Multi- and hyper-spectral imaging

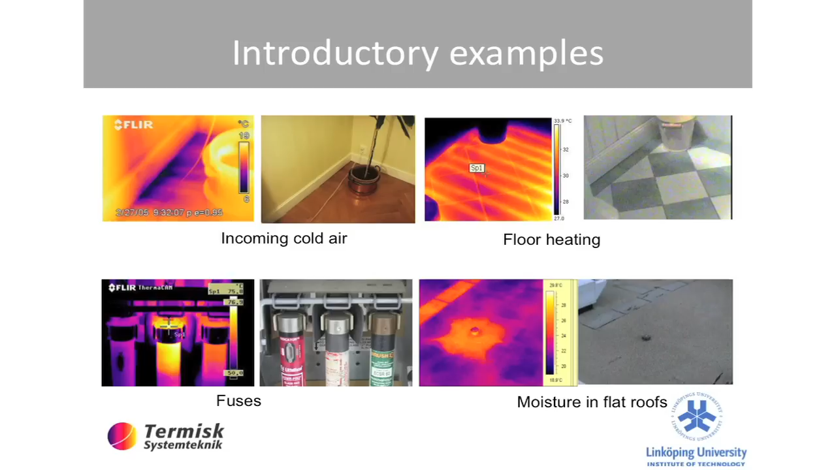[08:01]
I've done that several times in my house since the floor heating isn't always working. But it's actually fascinating how well you can see it. Check what fuses are good and which are not. Actually see moisture because you have a different thermal conductivity.
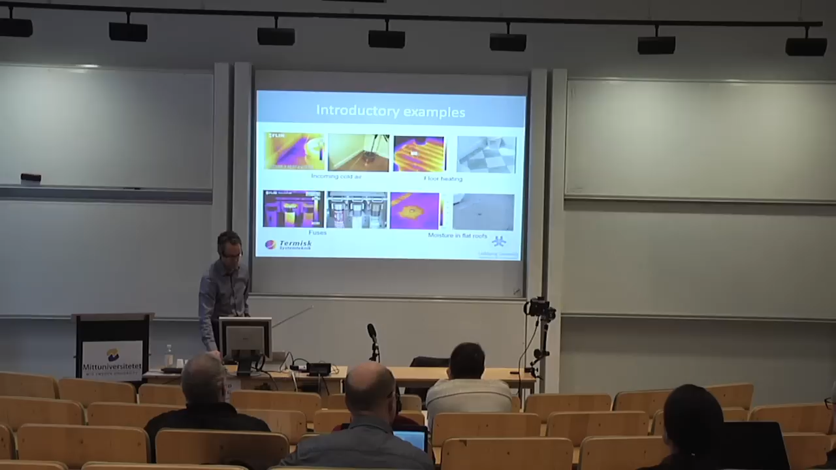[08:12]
See the inner structure of walls. While you have insulation here and not there, you can see that. Again, you cannot see through the wall, but you can see the temperature difference on the surface.
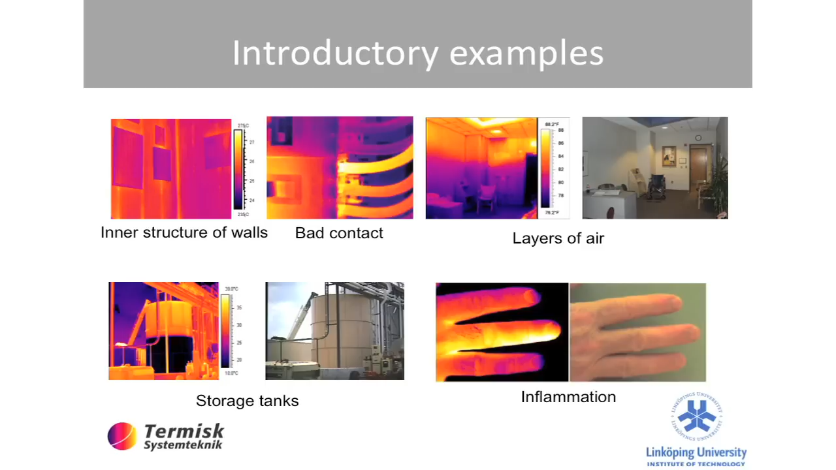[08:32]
There are layers of air that can be different in buildings. Sometimes the ventilation goes strange. This storage tank, how much is in this one?
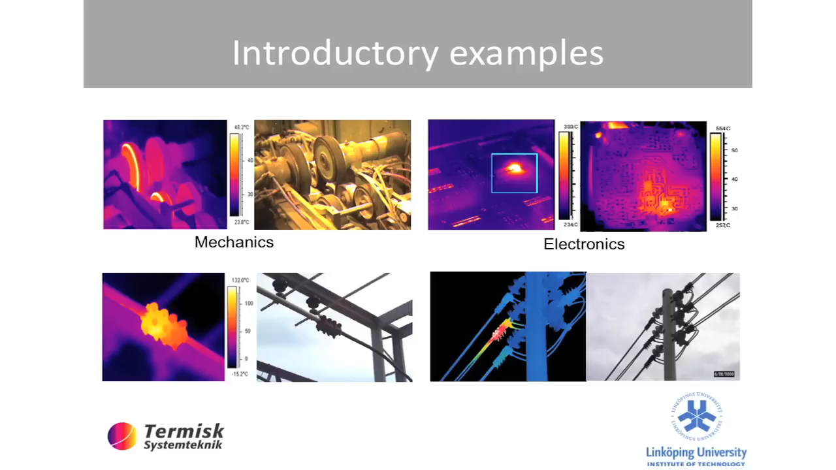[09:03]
Power transmission lines, again, electrical things go warm when things are bad.
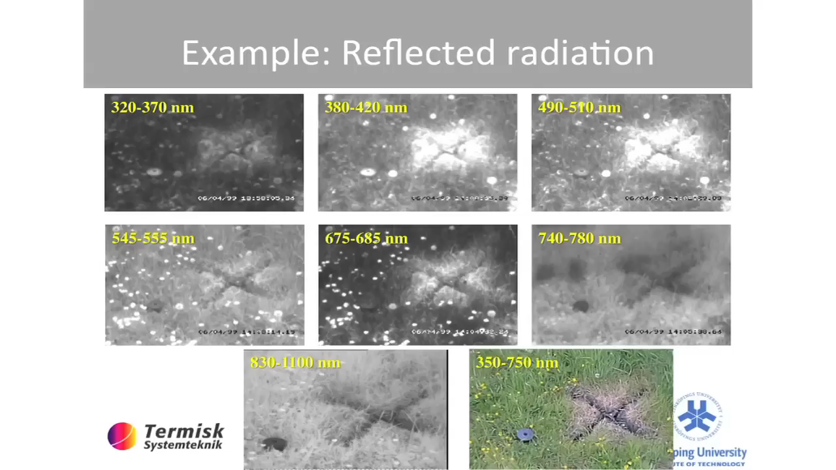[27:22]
which is what your eyes do, it looks like that. So this is then in the visual and into the near infrared.
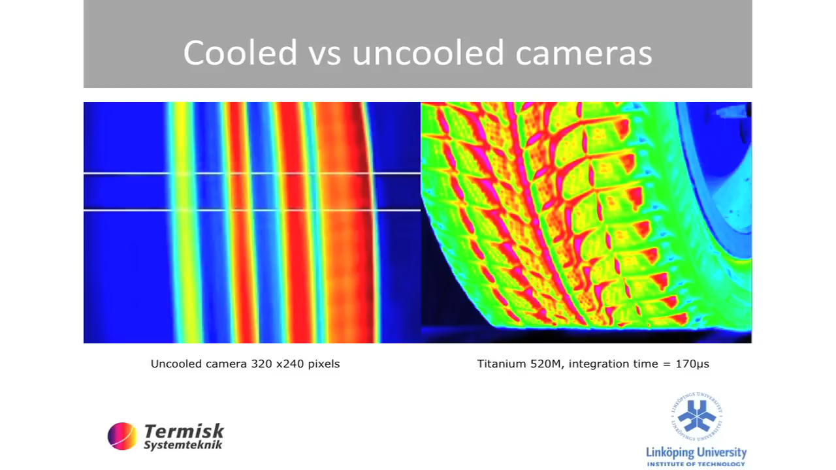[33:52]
And, well, apparently this camera is, the uncooled one is much slower.
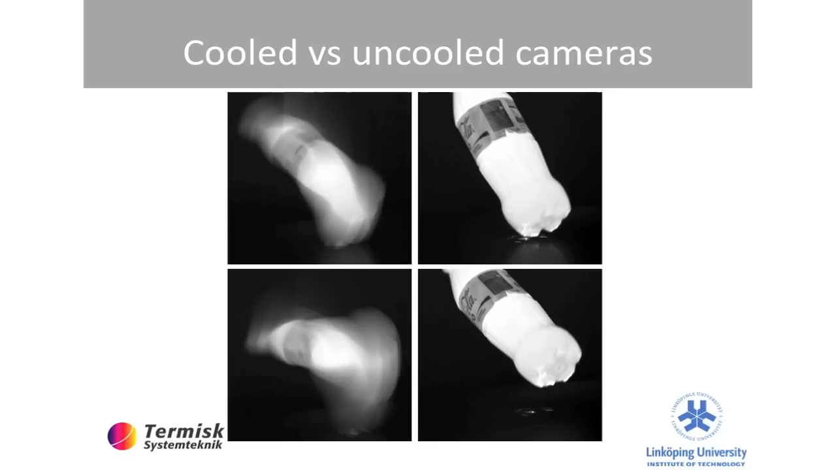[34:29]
But is it because of the sensitivity or is it because of the frame rate? Yes, yeah. Because you have a high sensitivity, you can, you don't need to have that, such a big integration time.
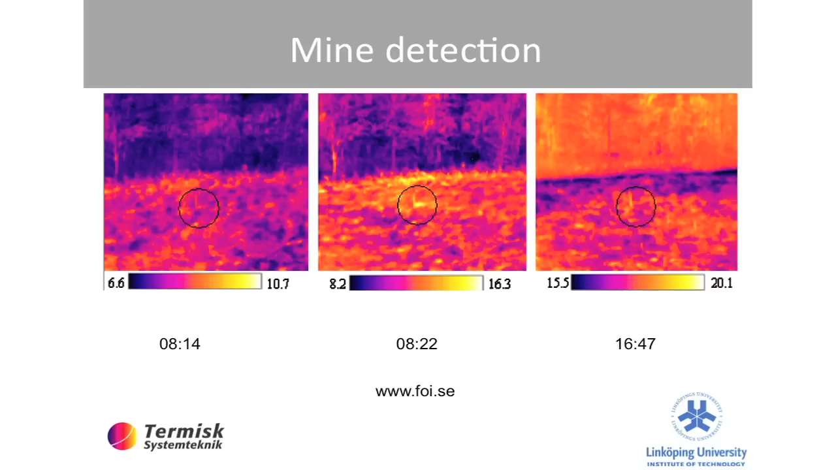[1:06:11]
Because even if you have a buried mine, that the ground surface temperature will be affected, since it will not be heated
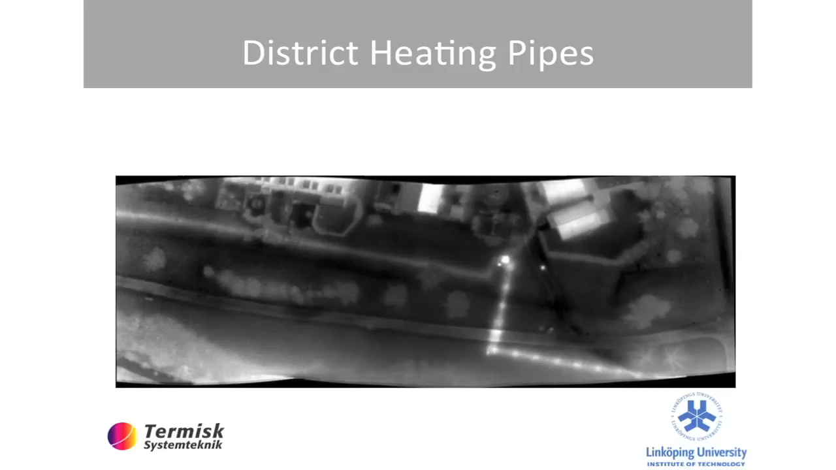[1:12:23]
Next one is the district heating pipelines.
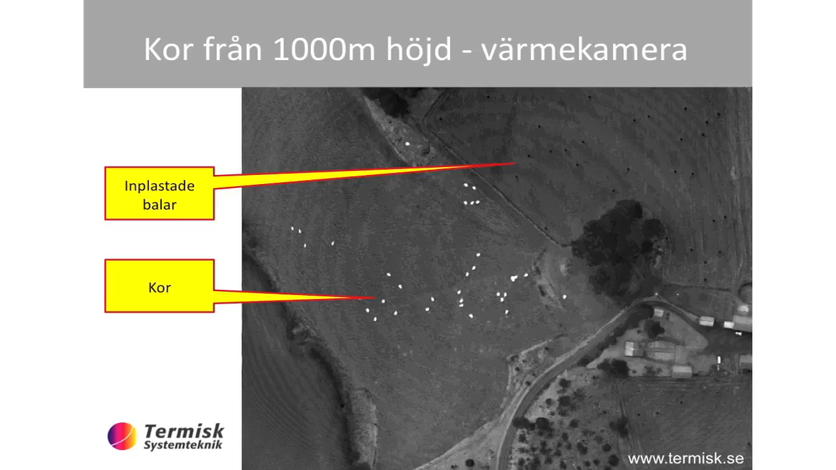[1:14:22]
The cows suddenly became white and the eggs black. You're maybe not that interested in counting cows because you already know how many you have hopefully.
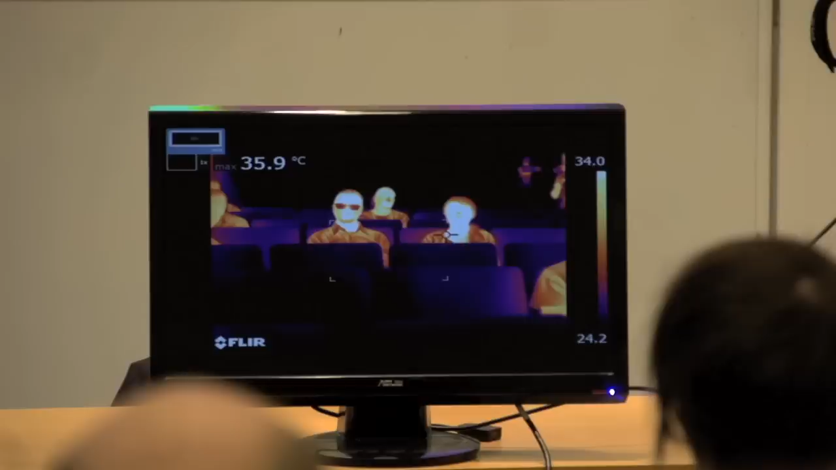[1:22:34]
On screen: max 35.9°C
So let's see, can we get this thing on? Unfortunately I couldn't put it there, but I see something there and there you see someone with glasses. And you see that these glasses are intransparent.
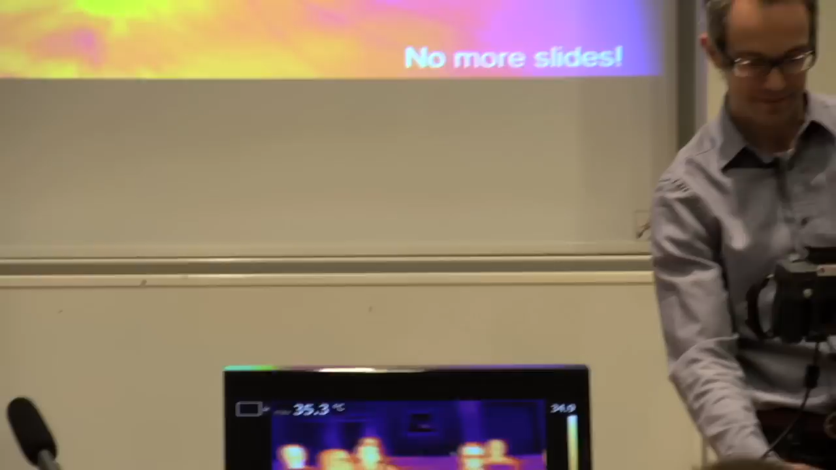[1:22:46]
Oh, there are a lot of people with glasses.
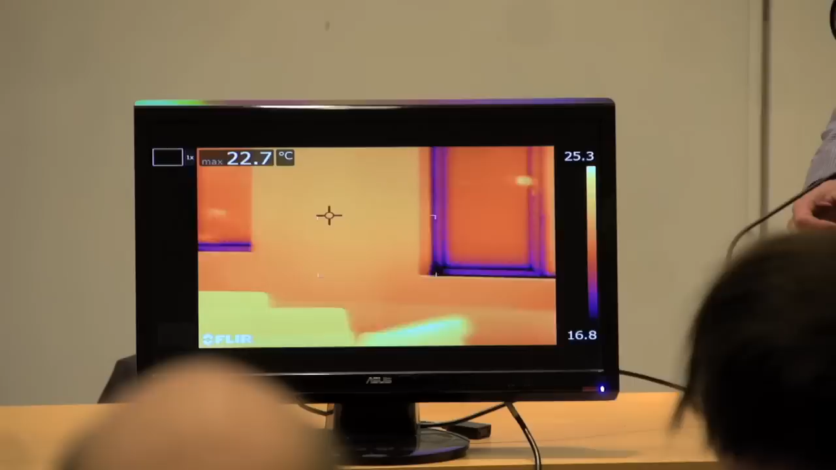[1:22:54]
On screen: max 22.7°C
And see if I look, try to look at the windows I will not be able to see outside. There's something warm, it should be.